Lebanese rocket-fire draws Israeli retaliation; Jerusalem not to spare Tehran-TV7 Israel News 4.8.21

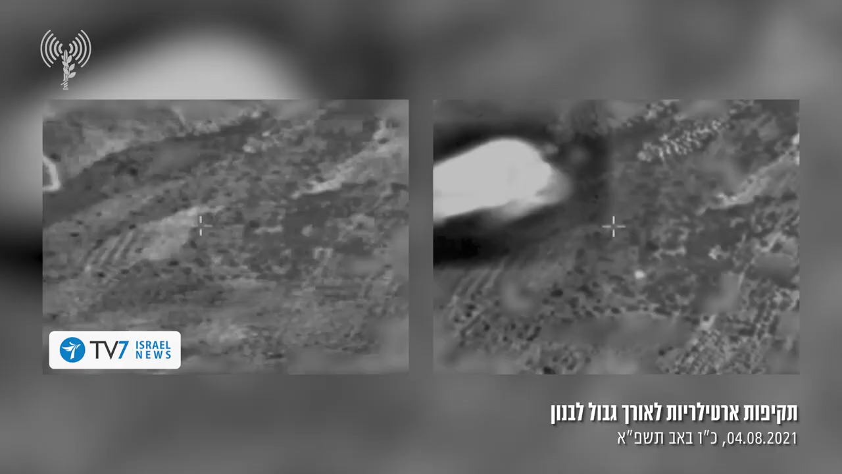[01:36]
The IDF immediately responded with artillery fire toward the origin of the launched rockets,
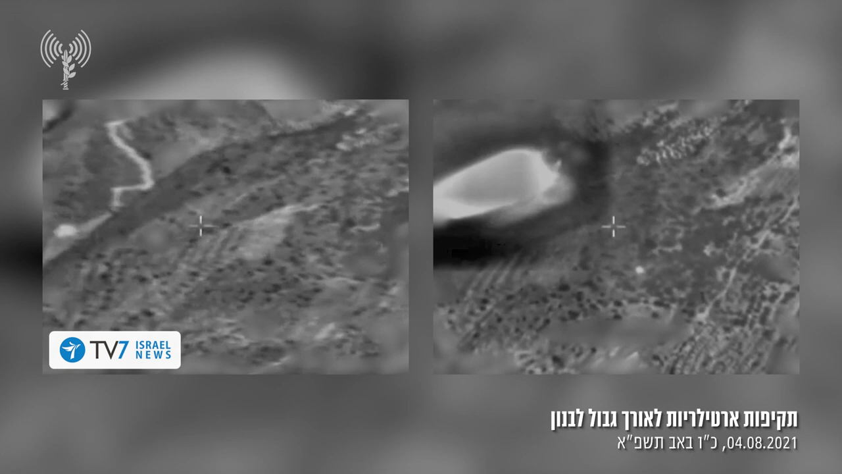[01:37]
namely, the Hayam agricultural fields in southern Lebanon.